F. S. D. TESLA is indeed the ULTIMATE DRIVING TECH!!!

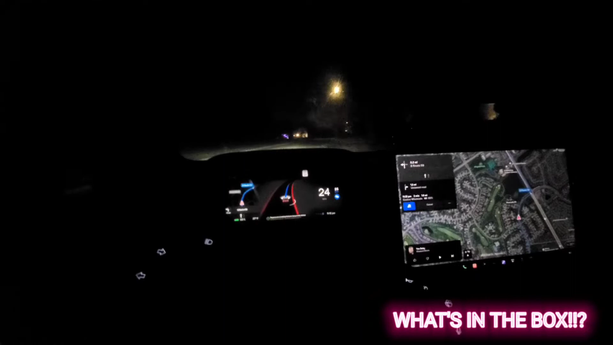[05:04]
even on an unmarked lane unmarked street it's doing doing pretty well it knows where is the center of the street and it it's keeping the car to the right side of it
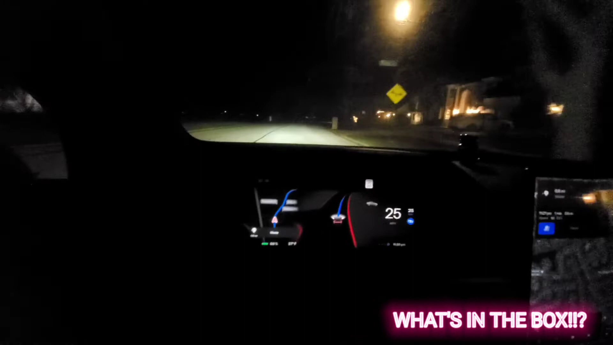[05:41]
you can see that the yellow marking on the center console there's an upcoming car let me pay some attention it does just fine yep so far this has been really impressive the driving in the fsd it's very smooth
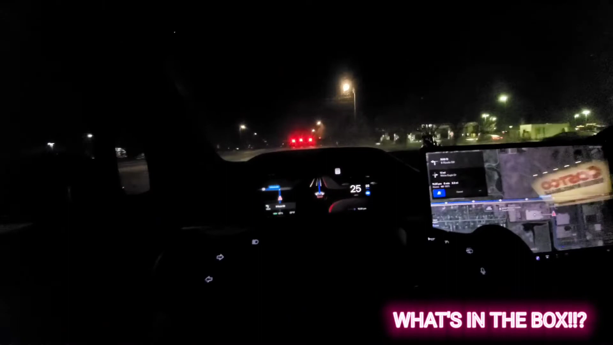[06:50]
all right we're coming up to some traffic lights and i have to make a left turn let's see how this how it maneuvers it lights turn green it's making the turn